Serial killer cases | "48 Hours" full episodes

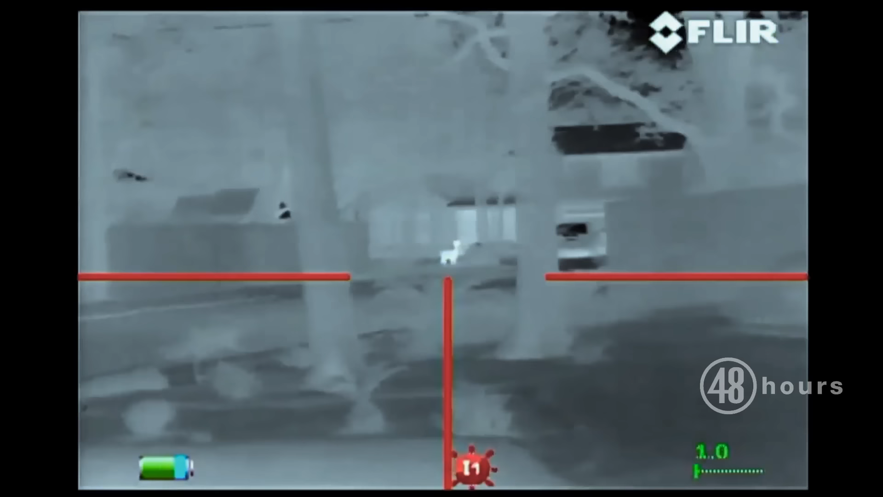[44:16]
Rob Leaf has this thermal imaging scope. It's a night vision rifle scope.
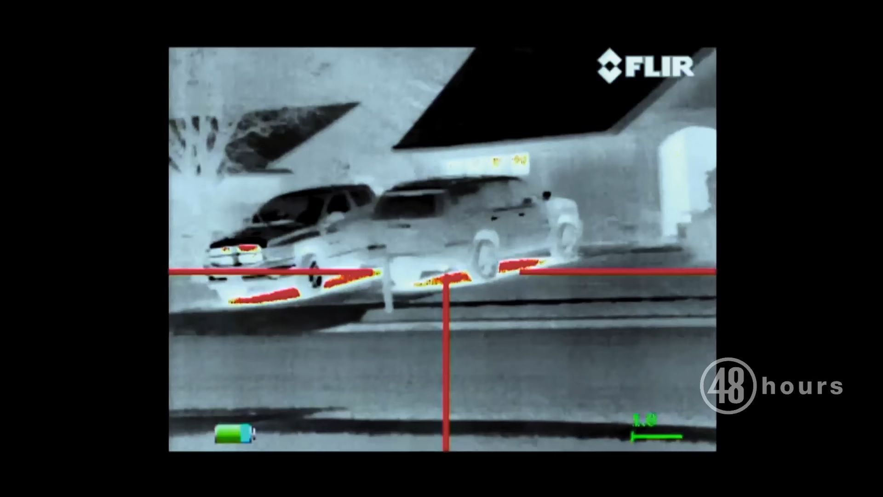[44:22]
So I saw the car pull up and park. I zoomed in with the scope and by the time I had zoomed in, someone had gotten out, walked over to the sidewalk.
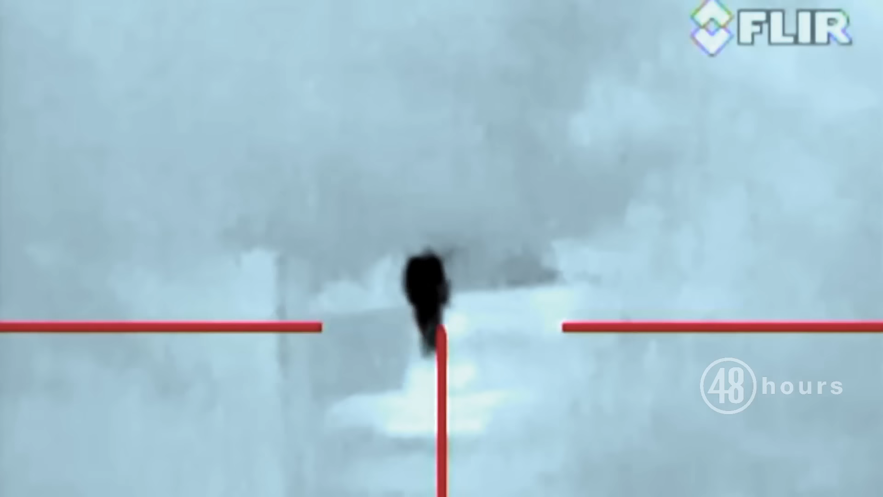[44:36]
The last thing they were expecting was high resolution thermal video.
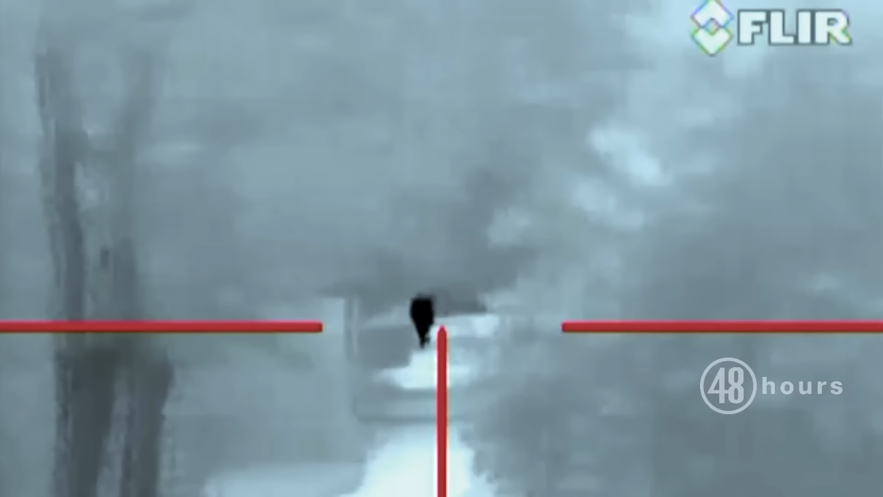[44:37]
This video showed the murderer walking towards Kathy Blair's house.
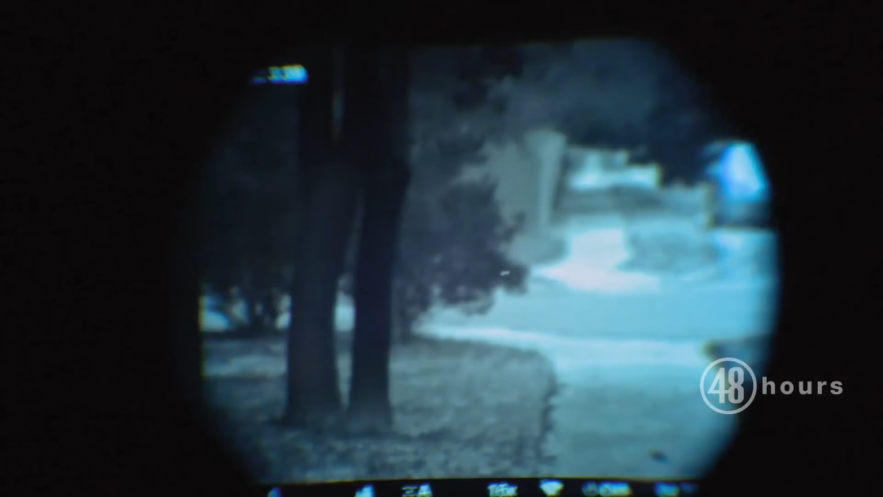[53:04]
I was out testing a thermal scope.
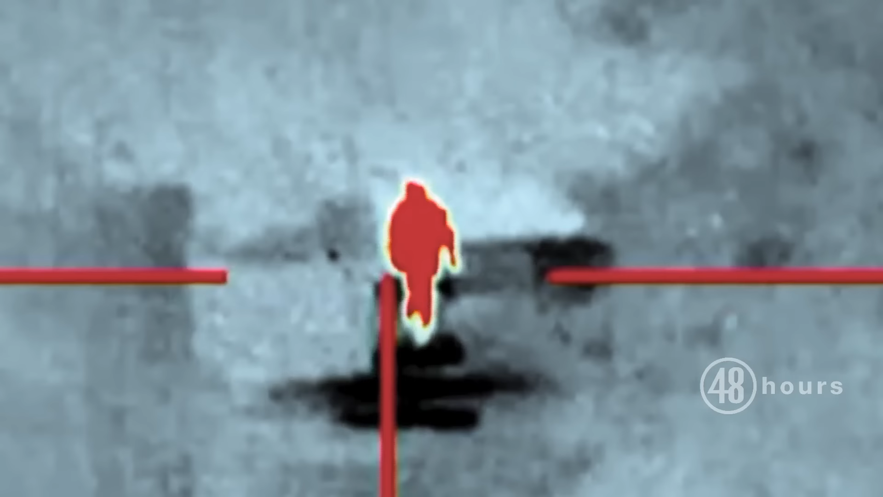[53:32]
This is video he recorded that night with a scope like this one.
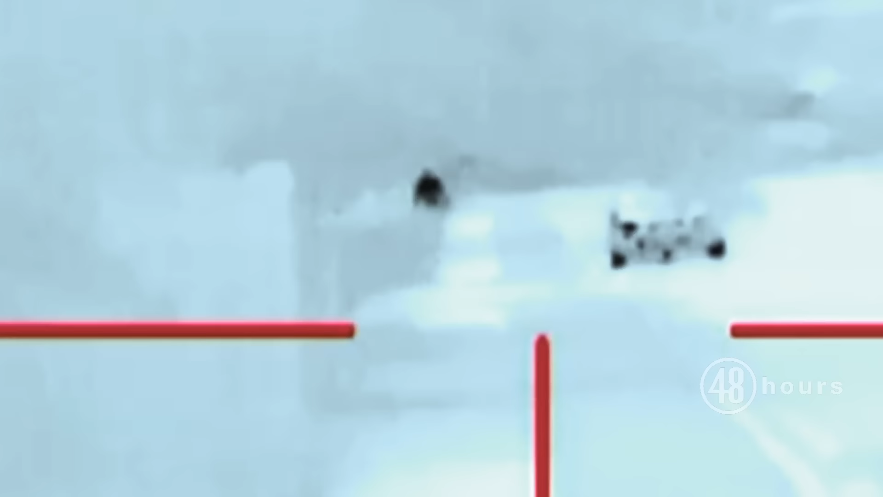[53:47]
I first focused in on the person, and it turns left on Tamarack.
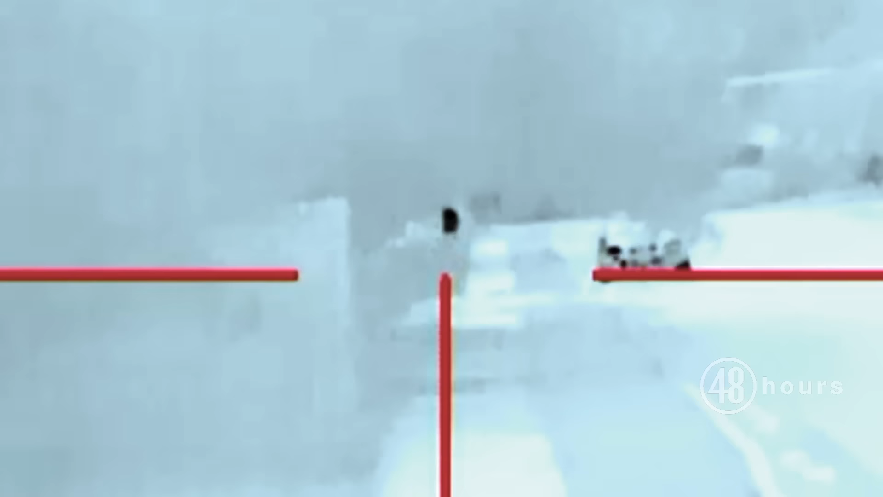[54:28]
or even if there was anyone else inside the vehicle.
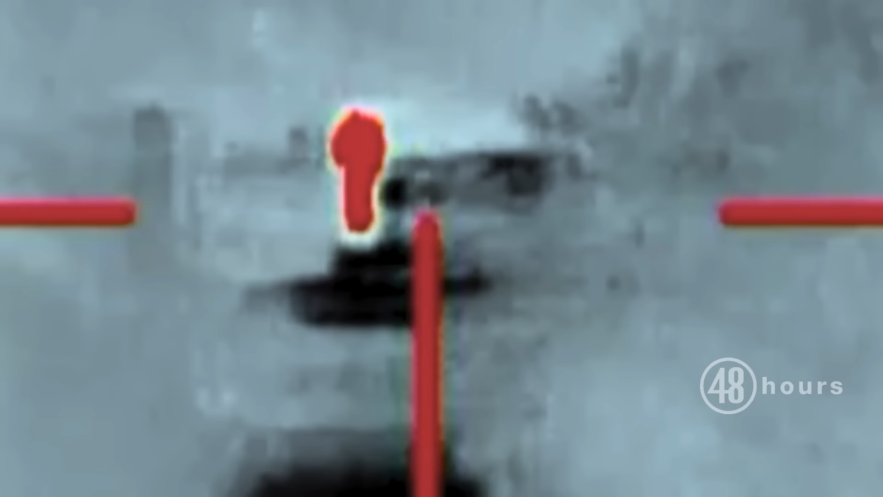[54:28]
Still, there was one important clue. It gave us an idea of what kind of vehicle our murder suspect arrived at the crime scene with. And it was a sedan of some sort.
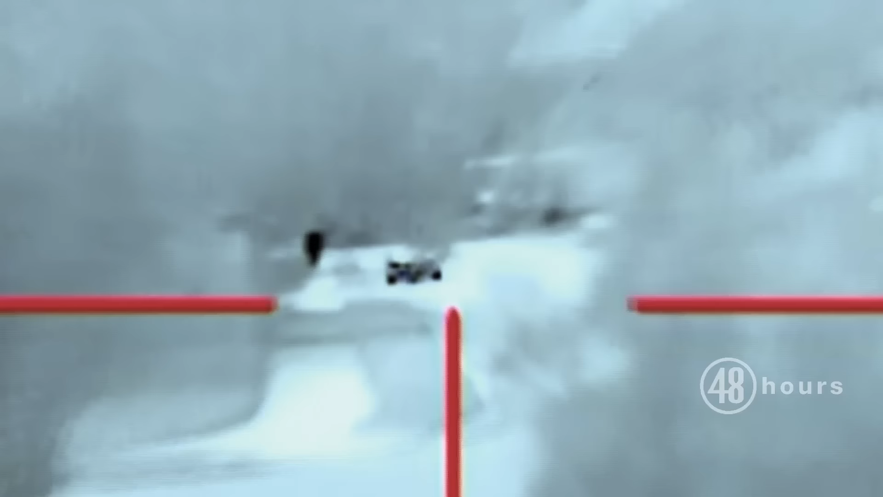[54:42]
These cops needed much more evidence.
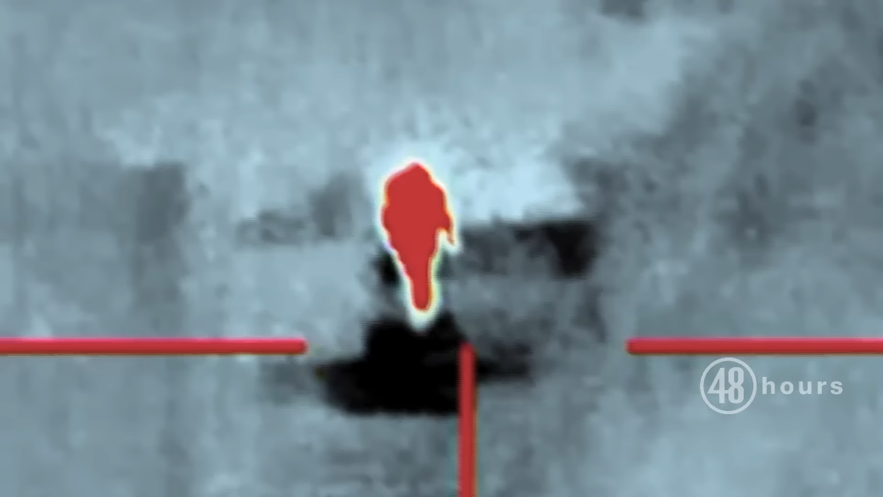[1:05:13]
cops think accidentally caught Kathy Blair's killer ambling down the sidewalk?
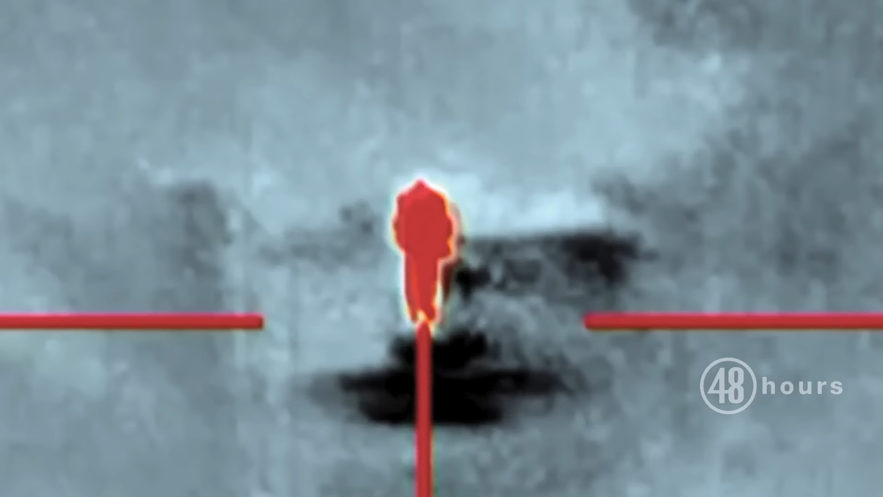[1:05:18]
You know, it was just the broadness, the deliberate steps.
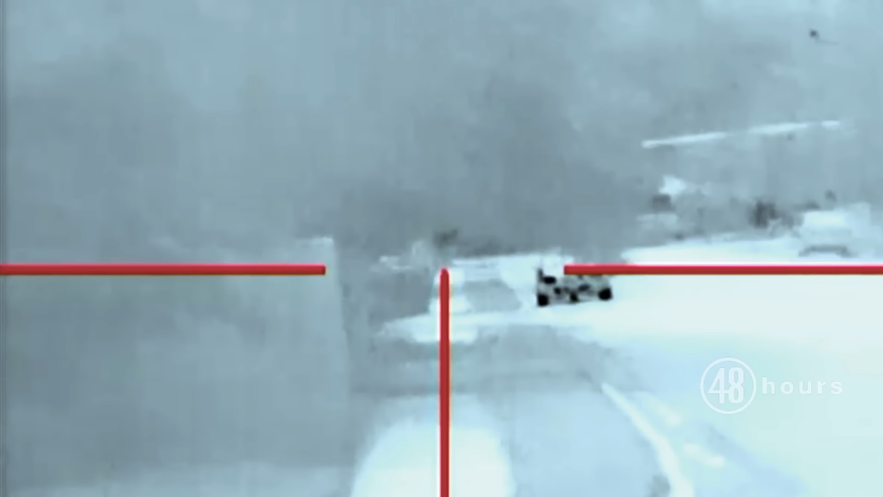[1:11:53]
There was a car that parked while I was on the walk.
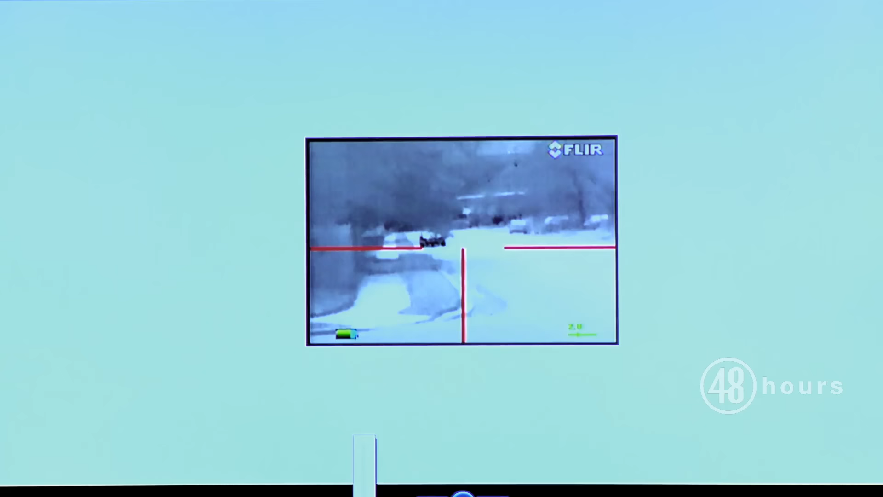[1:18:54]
The vehicle parked on the side of the street.
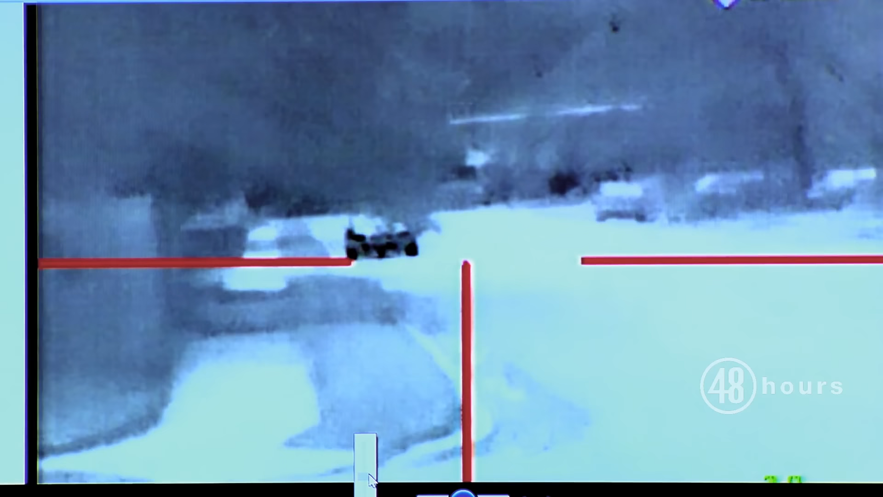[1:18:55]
It wasn't in front of a house. Again, Rob Leaf's testimony is critical for the prosecution.